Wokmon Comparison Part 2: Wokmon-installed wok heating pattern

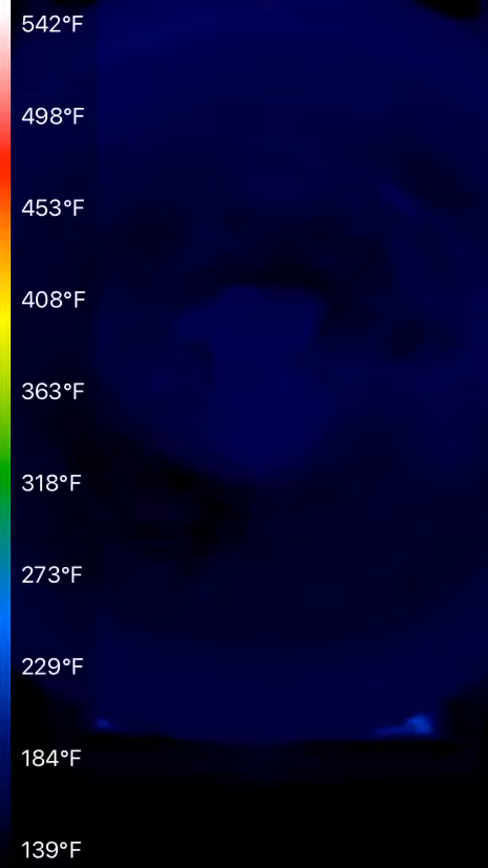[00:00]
On screen: scale top 542°F, scale bottom 139°F
okay i'm back same walk but now with the walkmon installed under the on the on the stove
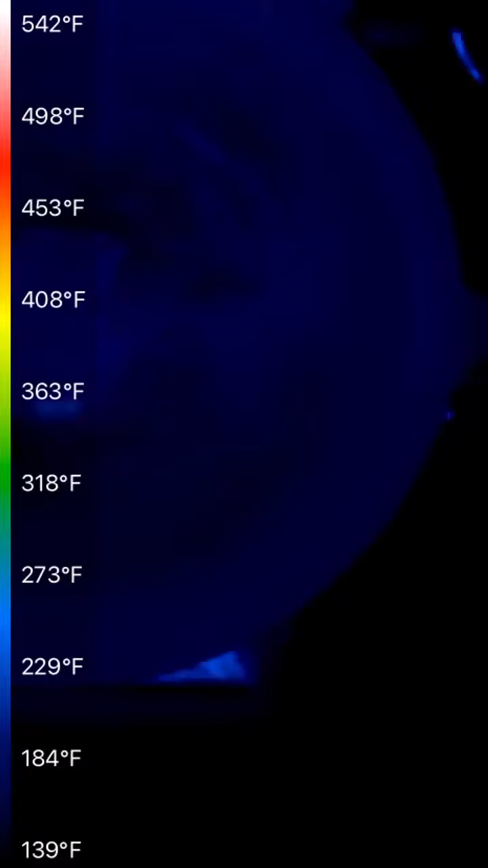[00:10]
On screen: scale top 542°F, scale bottom 139°F
again as before i'm not using the walk ring um i just have the
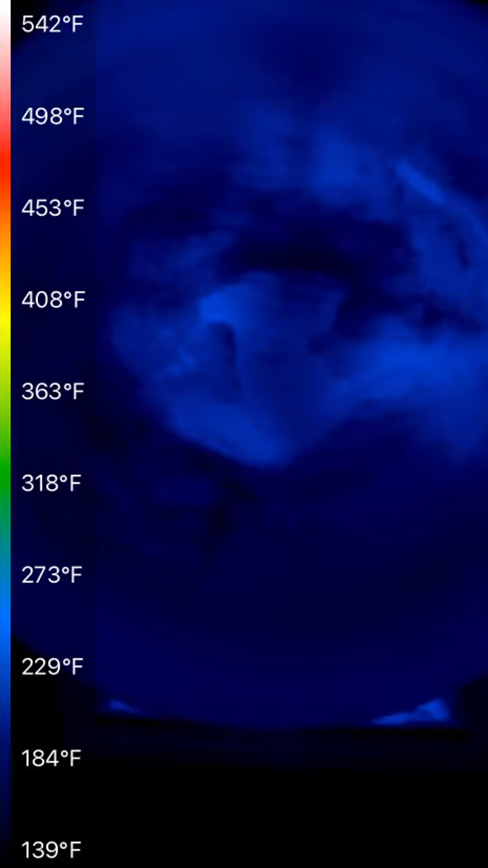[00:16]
On screen: scale top 542°F, scale bottom 139°F
walkmon over the stove as in the side-by-side video and uh hitting up the walk now
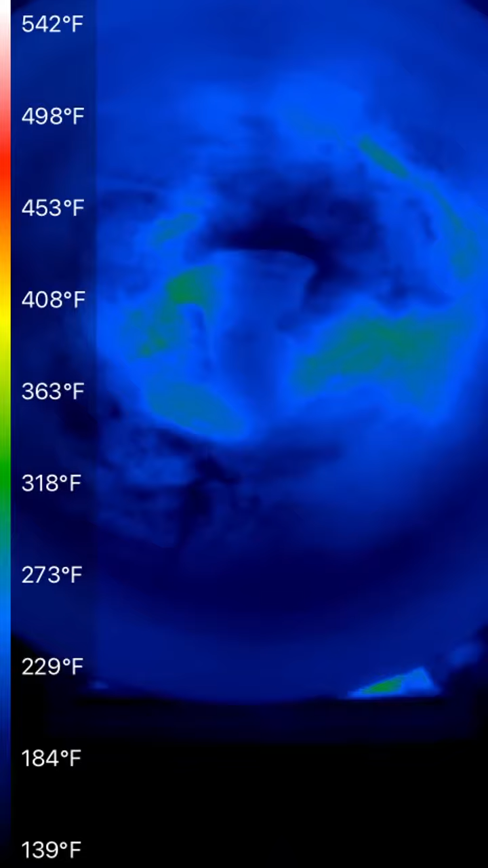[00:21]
On screen: scale top 542°F, scale bottom 139°F
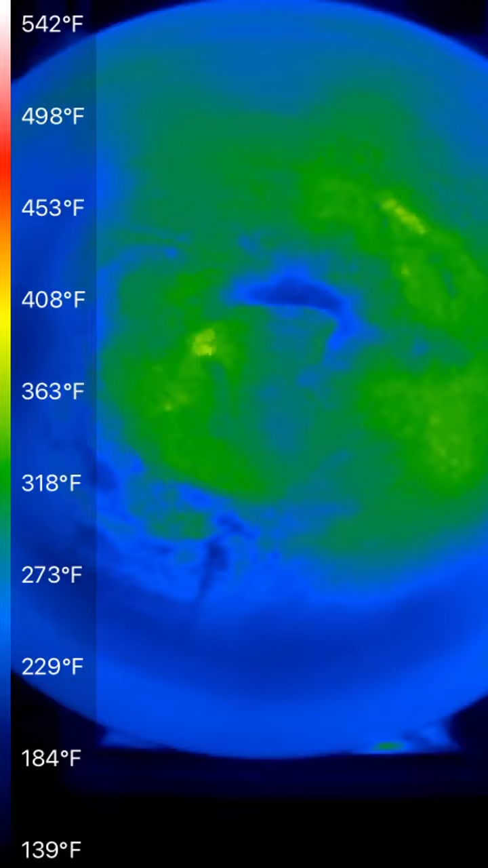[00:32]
On screen: scale top 542°F, scale bottom 139°F
you can see if there's a difference in the heating pattern
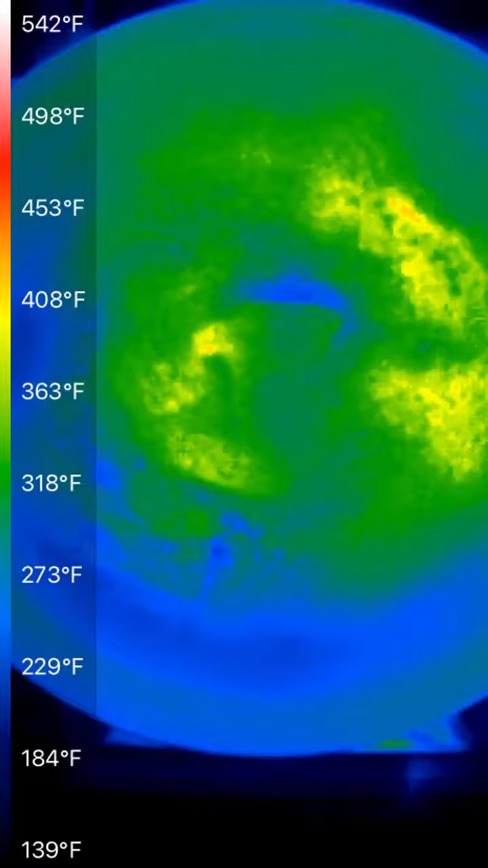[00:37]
On screen: scale top 542°F, scale bottom 139°F
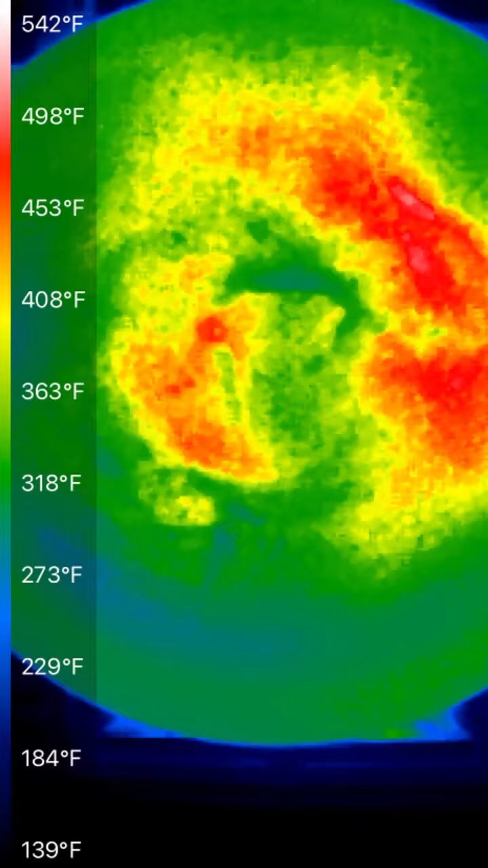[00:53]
On screen: scale top 542°F, scale bottom 139°F
so
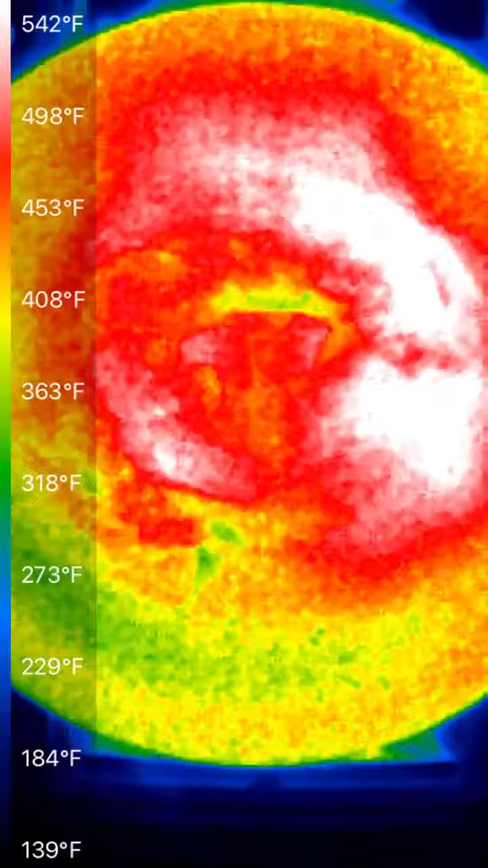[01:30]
On screen: scale top 542°F, scale bottom 139°F
See, there's a couple of sections that are turning white, which is maxing out the Maxing out the
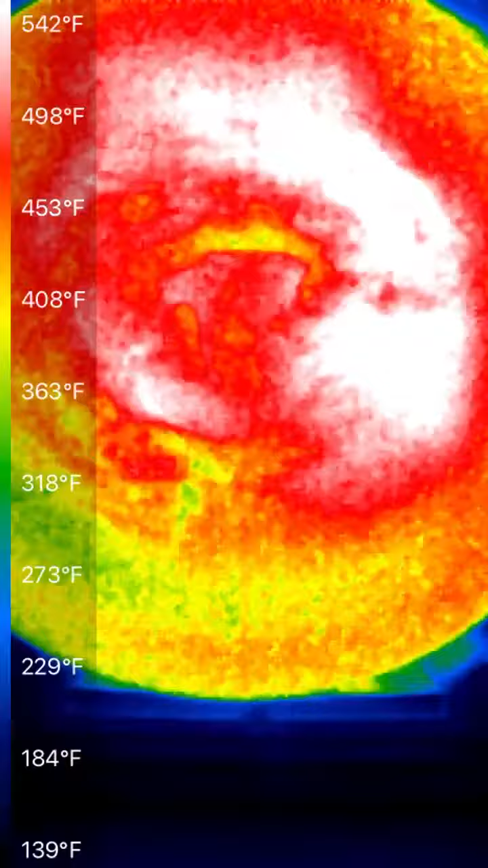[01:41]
On screen: scale top 542°F, scale bottom 139°F
The temperature range that I've locked this to to make the videos are relatively comparable or the colors relatively comparable